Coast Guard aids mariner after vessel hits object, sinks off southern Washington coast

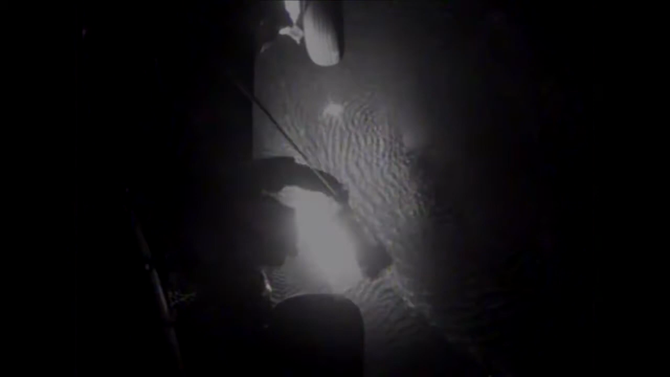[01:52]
Control, swing. Retrieving survivor. I have summer in sight. Chief commands.